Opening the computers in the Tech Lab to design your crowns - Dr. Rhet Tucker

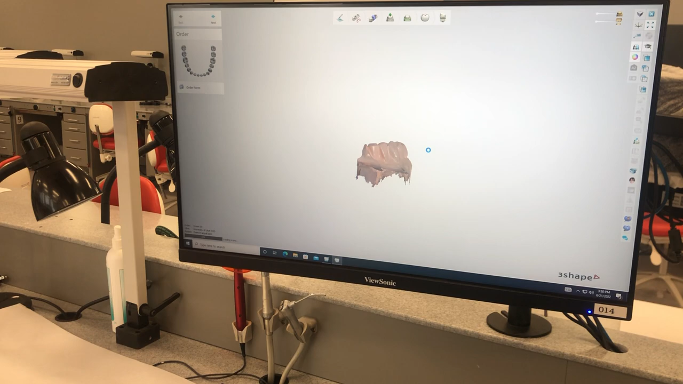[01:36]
on how to design the crown and where to put the contacts and all those kind of things but that's how
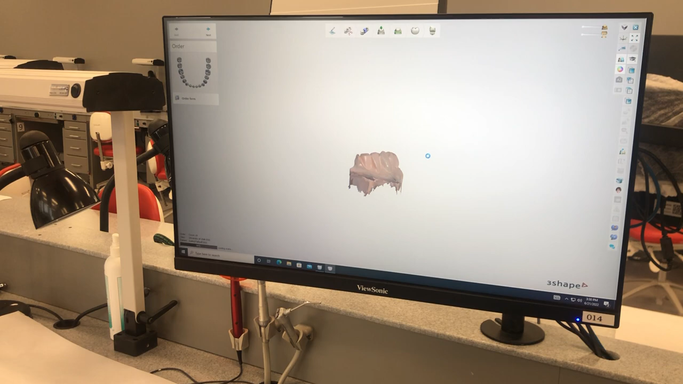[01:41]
you get the case into our system from the three shape machine you do want to make sure that as you're working your way down here it takes you straight to occlusal alignment I find that it's good to refine the upper jaw
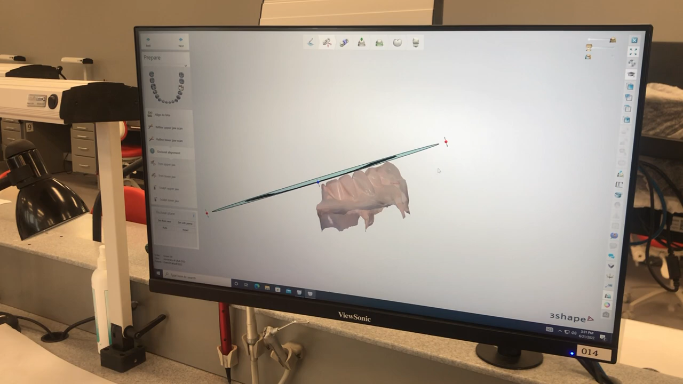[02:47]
one actually came in pretty nice and this is just the alignment of the arch
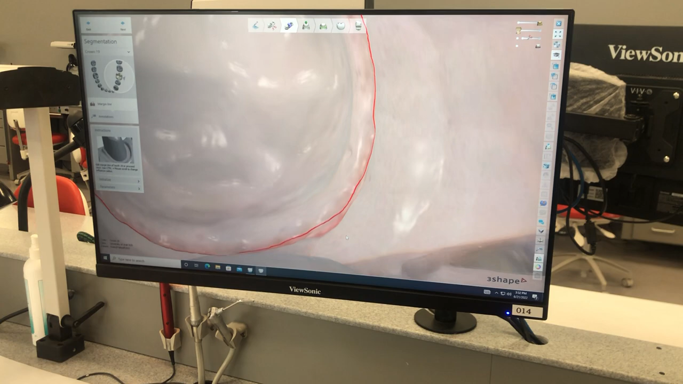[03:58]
if it is it's a little double margin which it looks like it is so to change that margin you can just drag that margin along you can double click and then add dots